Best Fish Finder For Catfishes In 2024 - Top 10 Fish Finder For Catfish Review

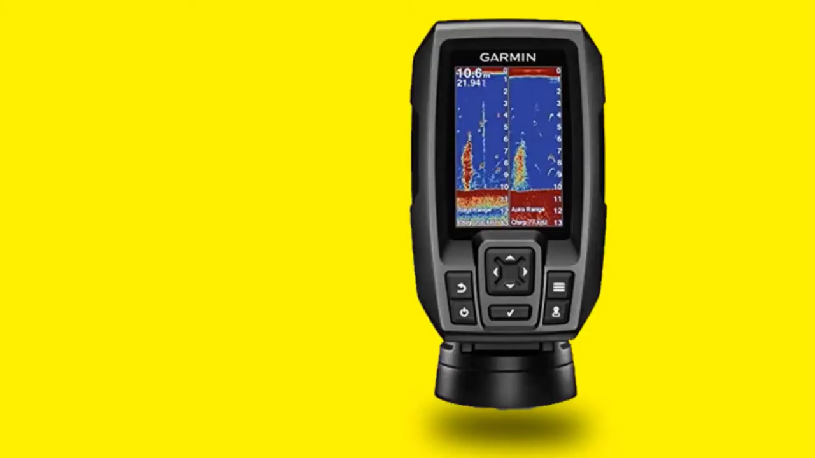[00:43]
Having said that, when you were out there in the sea, you would also benefit vastly if the same fish finder helped you get back to the bay safely. GPS navigation systems from Garmin are quite popular among long-distance runners and cyclists. The reason being, they are highly accurate, user-friendly, and affordable for everyone. Garmin Striker 4 is a fish finder equipped with chirp sonar and the GPS navigation system. It also comes with a protective cover for the handheld device. The chirp sonar, medium-slash-low-frequency, electromagnetic waves into the water to locate even the deepest-lying fish.
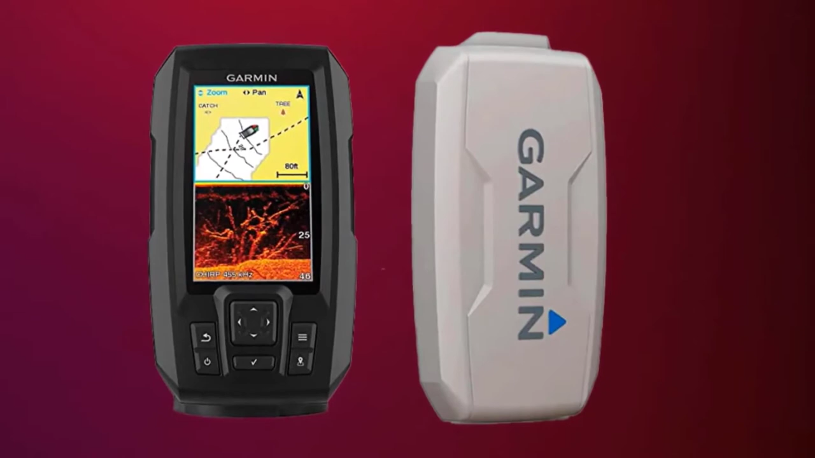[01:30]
It is ideal for fishing but can also be used for navigational purposes. Simply mount the chirp sonar on the flat rear end of the board permanently. Before heading out in the sea, you can mark the hot spots so you know where to stop. You will never get lost trying to get back to the base. Moving on to the next and number 2 with Lawrence HOK25.
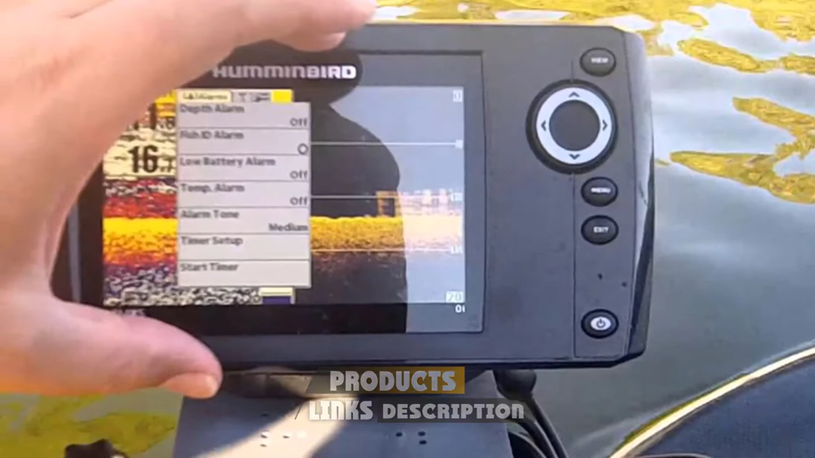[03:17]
Most often, you will be traversing through dirty and murky water. You need such fish finders that are capable of locating
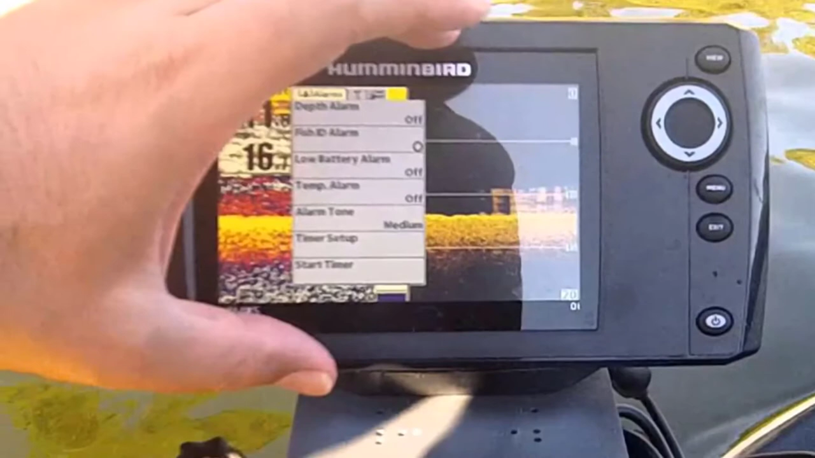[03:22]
catfish amid all the noise and clutter that come along with fishing in muddy water. Humminbird 410231 fits the bill. It is another fish finder from the Humminbird G2 series.
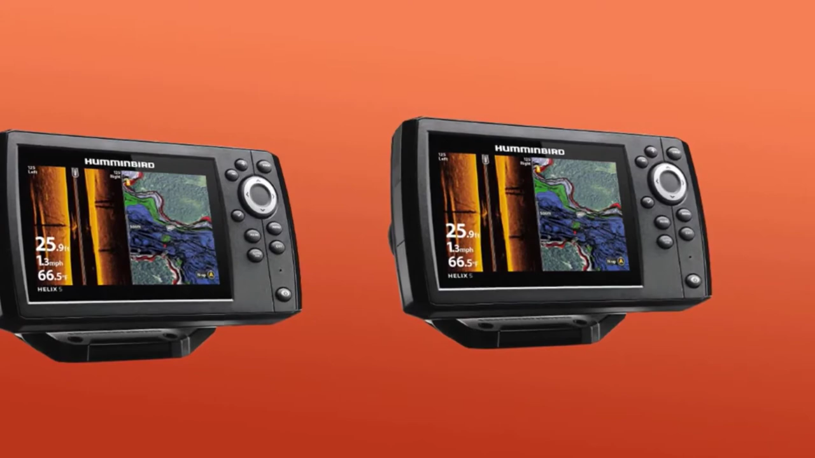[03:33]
On screen: depth 25.9 ft, water 66.5°F, speed 1.3 mph
The Humminbird imaging technology makes it possible for a single transducer to perform both down imaging and side imaging. The catfish have nowhere to hide.
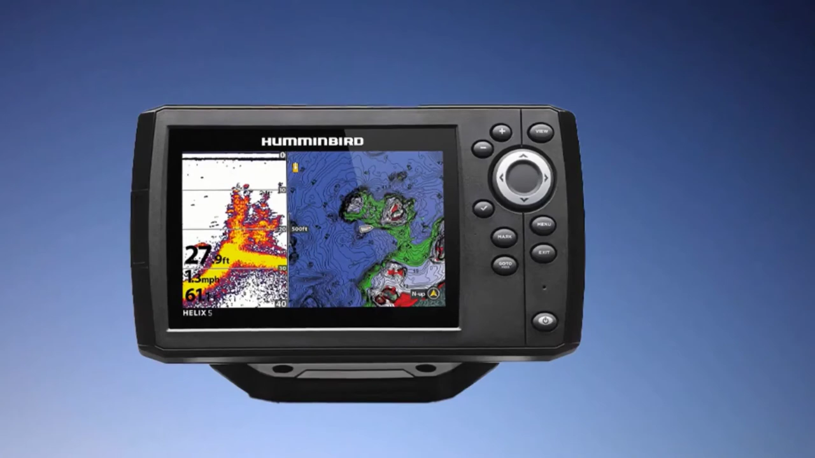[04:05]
Depending on factors like the type of fish you are catching,
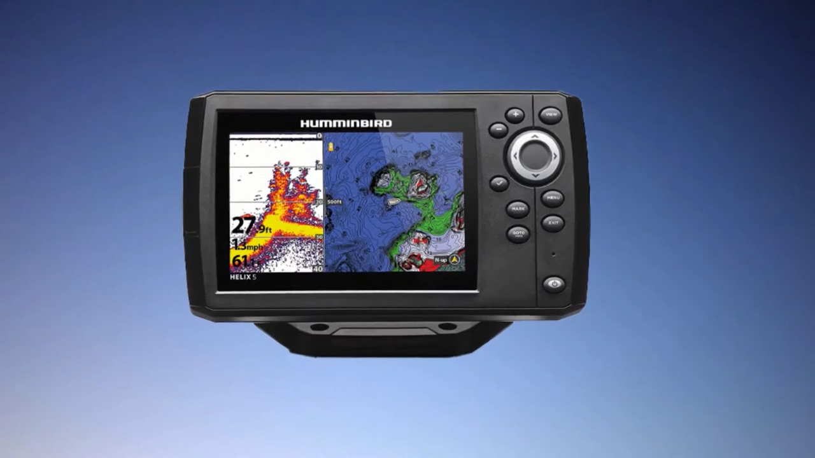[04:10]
water temperature, and the depth of the water, you can change the view with the switch fire feature.
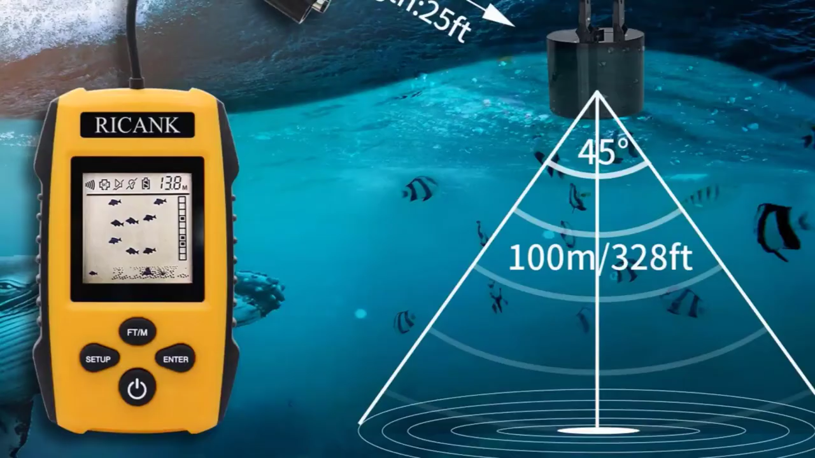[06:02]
It comes with a foam-like handheld device, a cable with sonar attached to it, AA batteries, and an instruction manual. It is so small that it can easily fit in your back or side pocket. So how does this portable fish finder work?
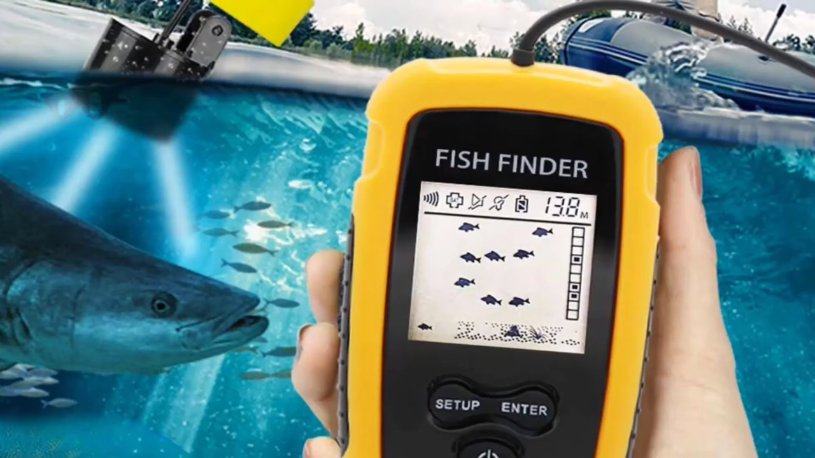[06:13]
This device can be used for offshore fishing, kayak fishing, ice fishing, lake fishing, sea fishing, and river fishing. The easiest way to find catfish with the Rikink Portable Fish Finder is by tossing the sonar into
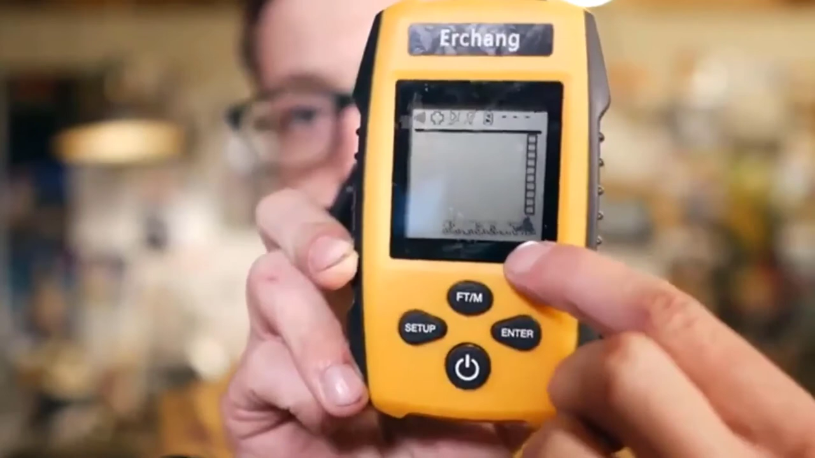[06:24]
the water while standing at the shore or in a small boat. Within a couple of seconds, the sonar will begin sending signals back to the handheld device. On the screen, you can view all the necessary information for catching the catfish.
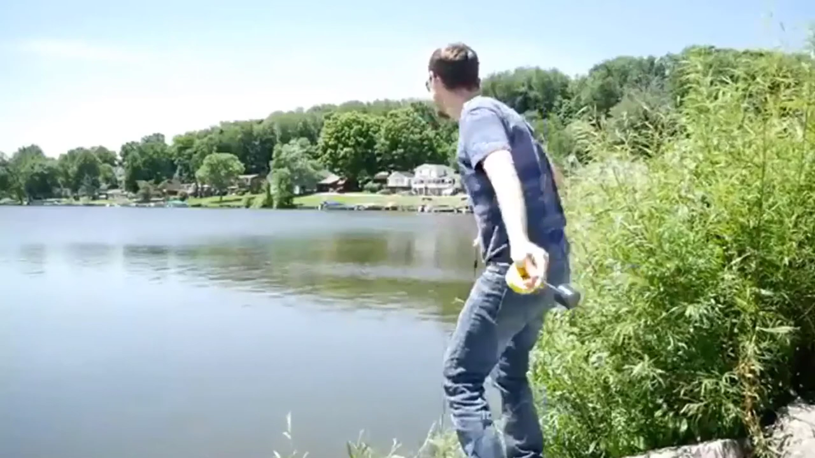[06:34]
Shore fishermen looking for the best, Fish Finder for Catfish can stop their search. The Rikink Portable Fish Finder is more accurate
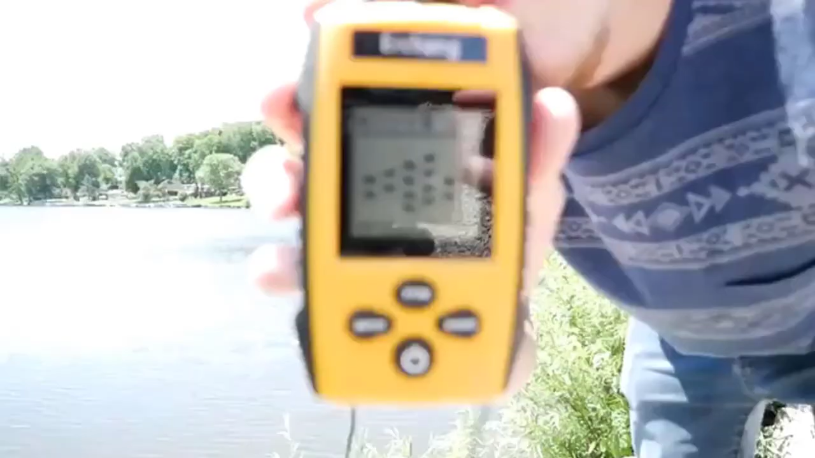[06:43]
in determining the depth of the water or ice than similar products from the industry leader Garmin. Furthermore, for platoon fishing, the manufacturer has also provided a durable and sturdy mount.